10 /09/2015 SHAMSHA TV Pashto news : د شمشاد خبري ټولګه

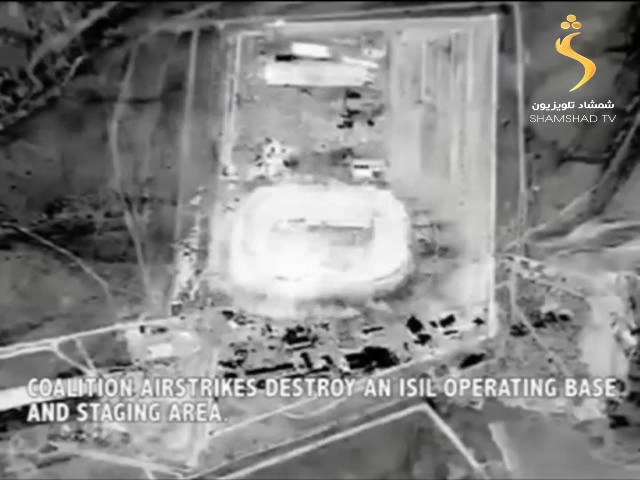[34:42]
چارواکي وایي داعش ډلې له دغه لوبغالي څخه د وسلوالو فعالیتونو لپاره ګټه اخیستله.
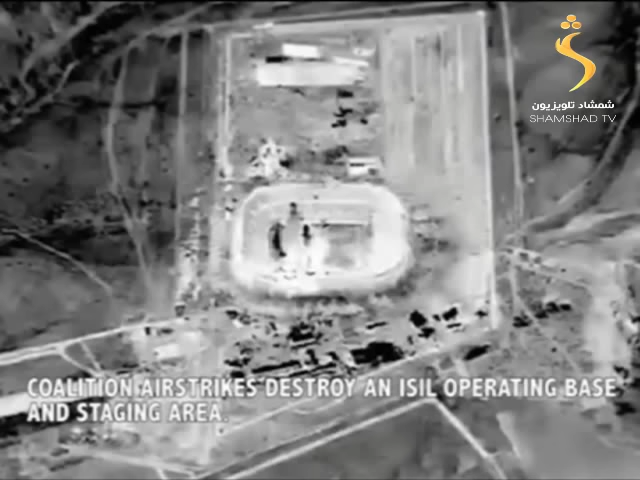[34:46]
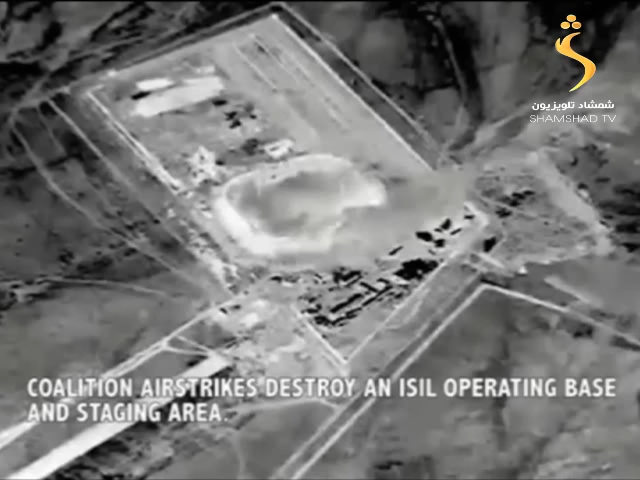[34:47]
چارواکي زیاتوي چې داعش ډلې په دغه لوبغالي کې ګڼ شمېر درنې وسلې ځای پر ځای کړې وې.
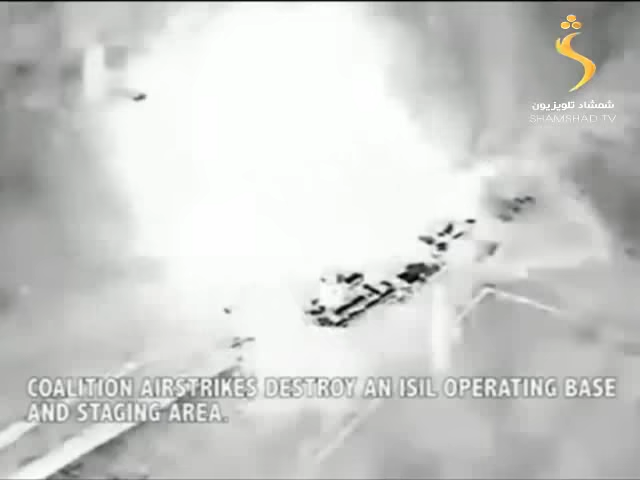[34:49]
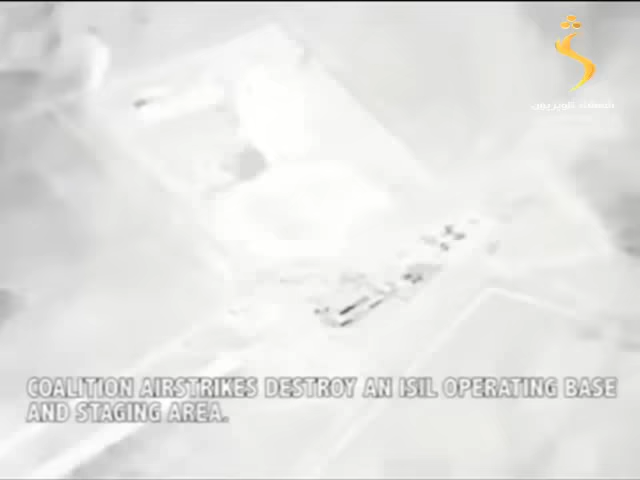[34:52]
په ورته وخت کې د امریکا د دفاع
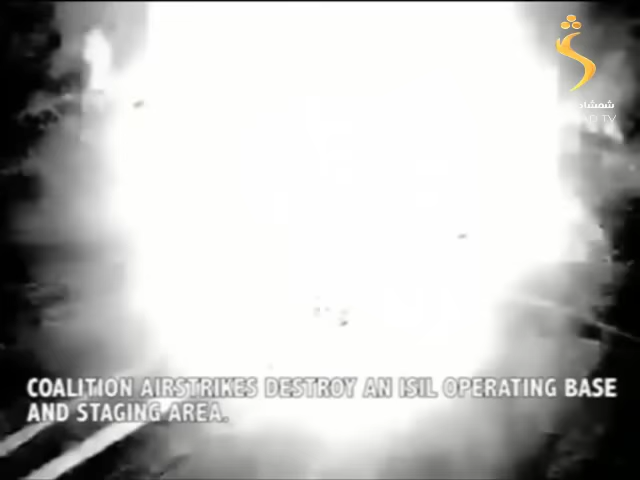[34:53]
وزارت ویلي پر دغه لوبغالي د هوایی بریدونو په پایله کې د داعش ګڼ شمېر نظامي وسایل له منځه تللي دي.
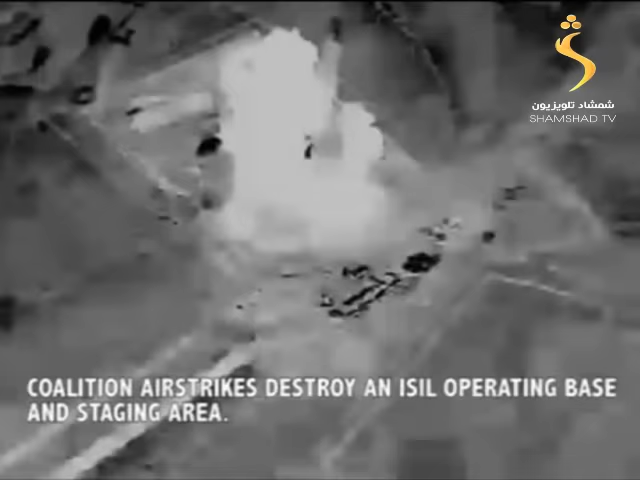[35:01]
امریکایي چارواکي زیاتوي چې پر دغه لوبغالي برید به په رمادي ښار کې د داعش ځواک کمزورې کړي.